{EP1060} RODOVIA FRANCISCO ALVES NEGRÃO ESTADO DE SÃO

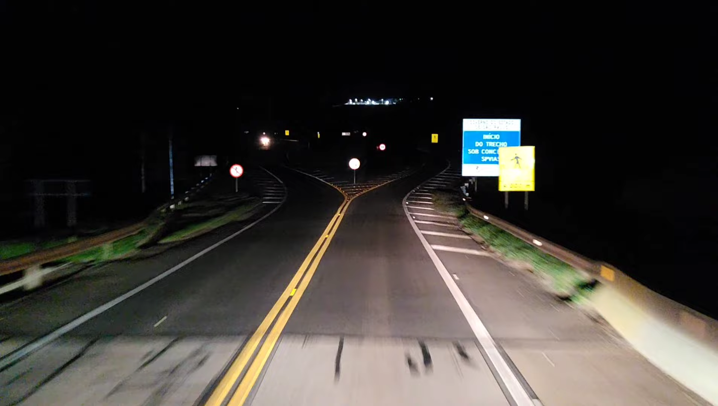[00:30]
chegando aí com mais um vídeo pro canal, pessoal. Saída 342 de Itararé e retorno. Estamos no Estadão de São Paulo. Isso aqui é só um pedacinho, pessoal, de pista dupla, tá? Logo, logo a gente já pega novamente aí a pista simples. É só um tiquinho aqui, ó. Hoje é dia... 200 metros, pegue a rodovia Francisco Alves Negrão.
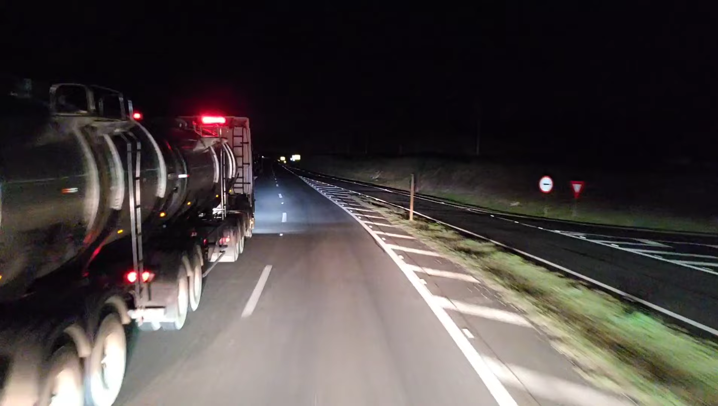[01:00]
Hoje é dia 5 de outubro de 2024,
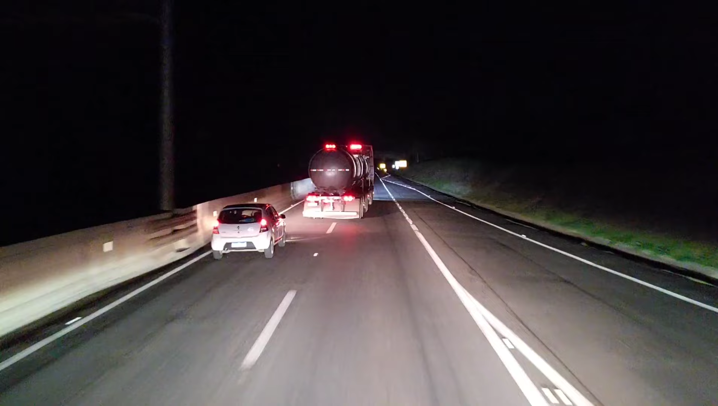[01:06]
20 horas 6 minutos, noite de sábado. 17 graus a temperatura, estamos no Estadão de São Paulo. Continue na rodovia Francisco Alves Negrão por 3 quilômetros. Estamos no Estadão de São Paulo, rodovia Francisco Alves Negrão, KM-342. Estamos na SP-258.
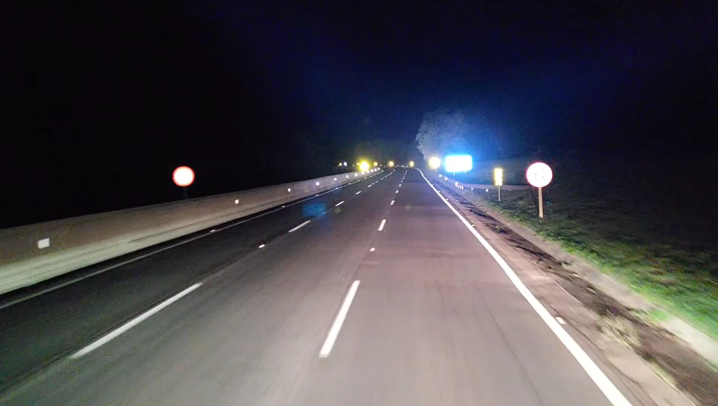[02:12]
SP-258, rodovia Francisco Alves Negrão, leste, pista leste. Itararé tá à nossa direita aqui, pessoal.
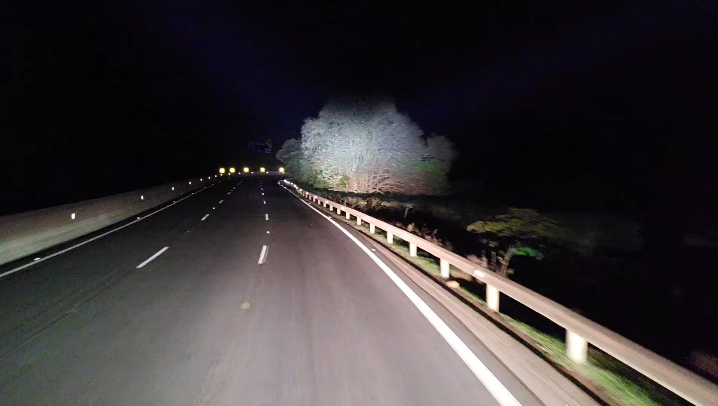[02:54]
Itapeva 58, Capão Bonito 116, São Paulo 340 quilômetros.
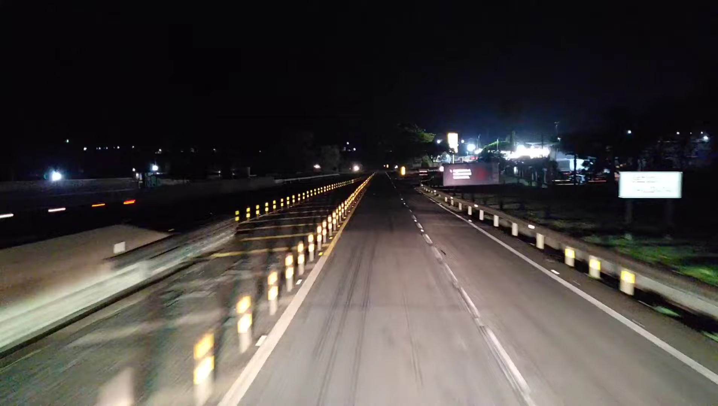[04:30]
Itapeva, River Sul, Itaporanga, saída 500 metros.
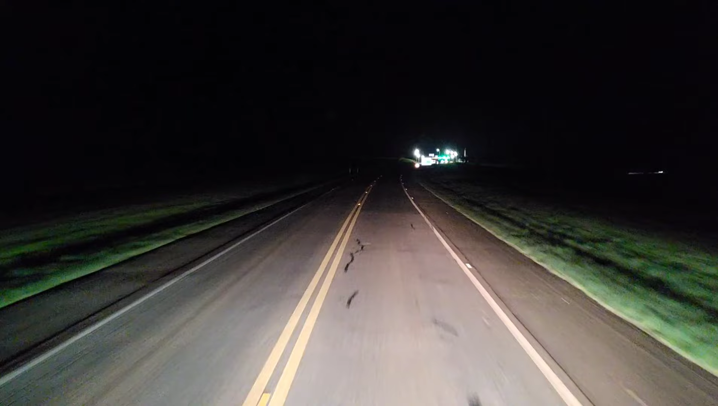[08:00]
Automóvel 930 por eixo, motocicleta aqui não paga. Aí sim, aí eu dou valor, moto não paga aqui, ó.
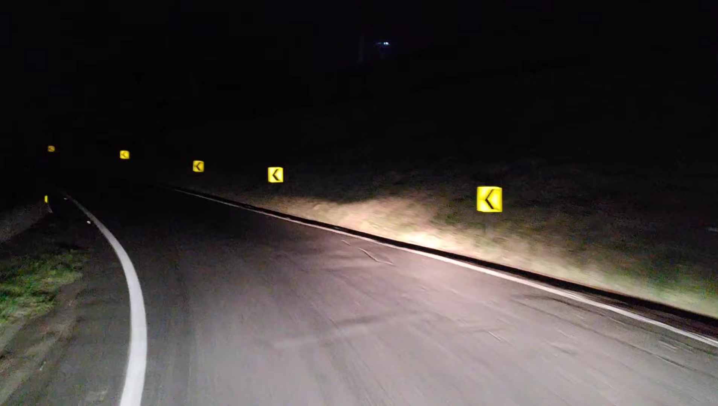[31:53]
Em 300 metros, pegue a BR-373. Bora que bora, meu povo. SP-127. BR-373 por 63 quilômetros.